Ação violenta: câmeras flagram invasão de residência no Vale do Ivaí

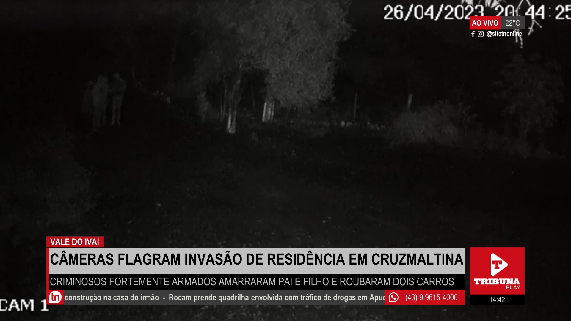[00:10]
Presta atenção nessas imagens. Eles estão armados e invadem uma propriedade rural localizada em Cruz Maltina, às margens da PR-272.
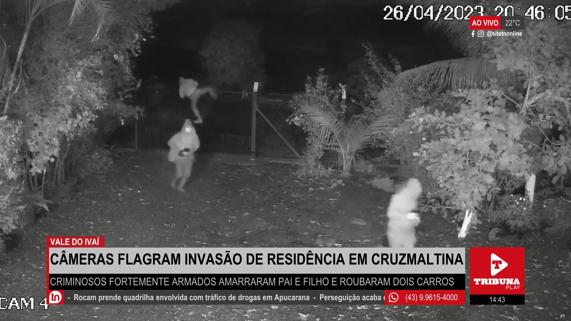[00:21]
Um desses ladrões, inclusive, está com uma arma longa e os outros com pistolas. Os moradores da casa, pai e filho,
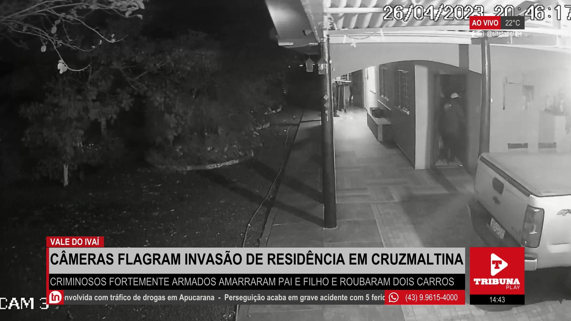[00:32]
foram rendidos e amarrados durante essa ação. O crime aconteceu por volta das 20h40 da noite de quarta-feira
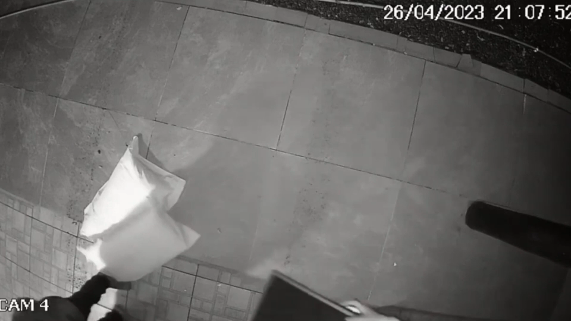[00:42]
e por pelo menos duas horas os criminosos ficaram na casa com o pai e o filho. E esses dois carros que vocês acompanham nas imagens foram roubados.
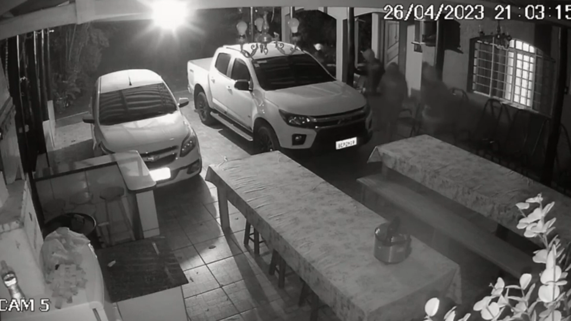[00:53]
Uma S10 branca e um Agile, também branco. Além dos veículos, os ladrões roubaram três TVs,
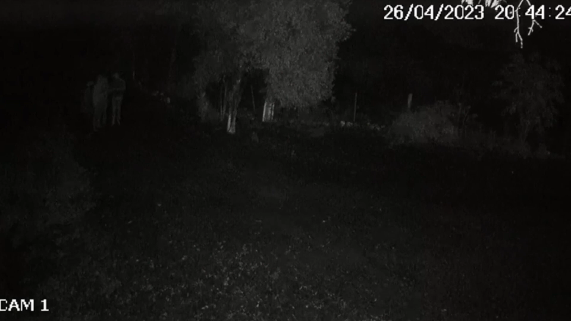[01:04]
celulares, relógios, documentos pessoais, dinheiro, aproximadamente R$ 450,00. Além de outros objetos pessoais dos moradores dessa propriedade.
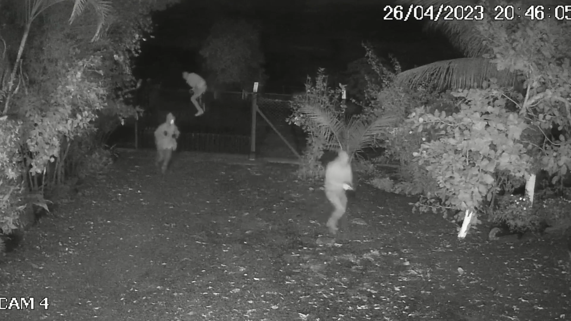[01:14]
A ação foi bastante violenta.
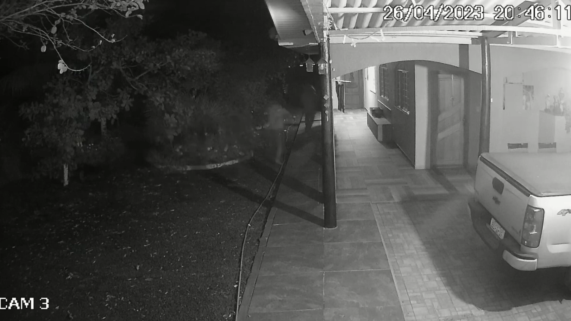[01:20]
Os ladrões chegaram já avisando que era um assalto, mandando ficar de cabeça para baixo, olhar para baixo. As vítimas foram amarradas.
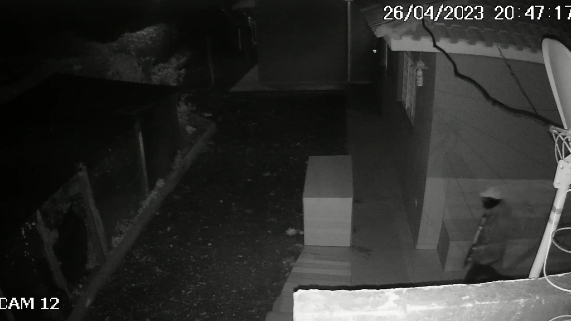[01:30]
Eles exigiam dinheiro, queriam armas. Mas olha só esse flagrante do bandido ali com a arma longa. Todos eles escondendo o rosto, usando máscaras. E esse crime chama a atenção no Vale do Ivaí pela violência realmente. Porque pai e filho foram amarrados e submetidos. Há tanta humilhação, ameaças. E tiveram os carros e objetos levados.